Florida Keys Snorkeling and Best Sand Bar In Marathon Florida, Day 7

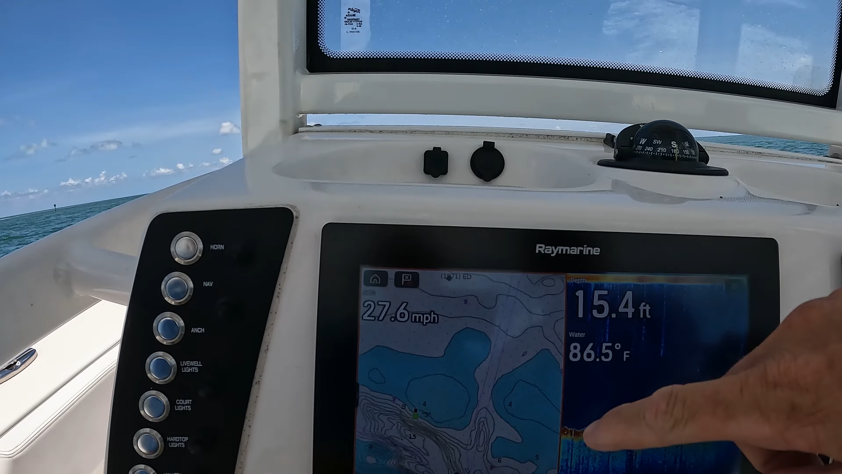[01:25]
On screen: depth 15.4 ft, water 86.5°F, speed 27.6 mph
You can see right here in the map you can cut through right here between these two sandbars.
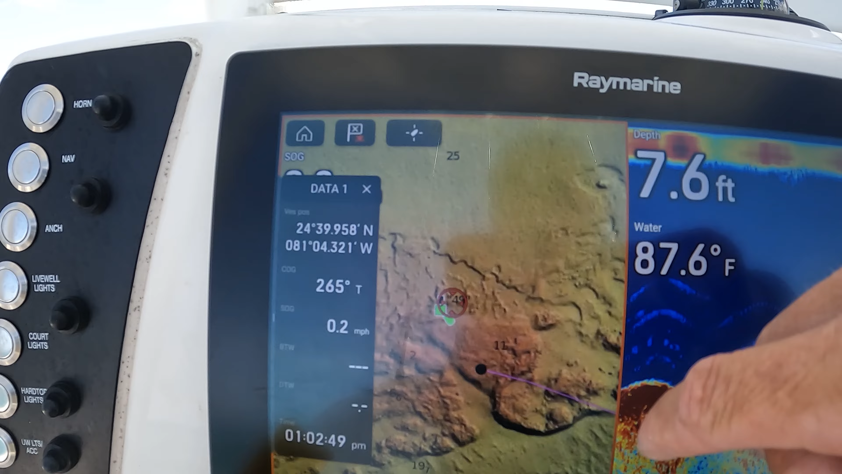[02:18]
On screen: depth 7.6 ft, water 87.6°F
Right when you come out of Marathon, it's just right on your right hand side and you can see the little marker there.